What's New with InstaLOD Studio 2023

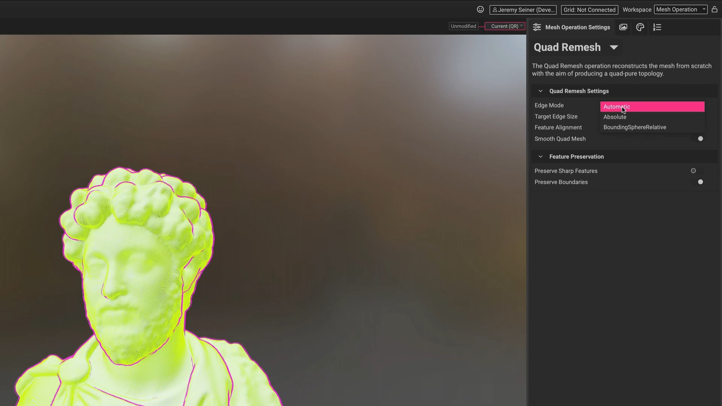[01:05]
With the Edge mode set to automatic, the size of the edges constructing the quads are generated based on the size of the mesh
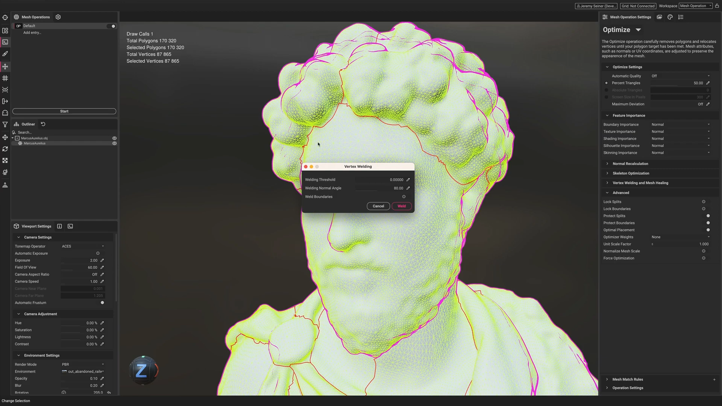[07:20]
making it easy to detect if patches of the mesh haven't been properly welded together.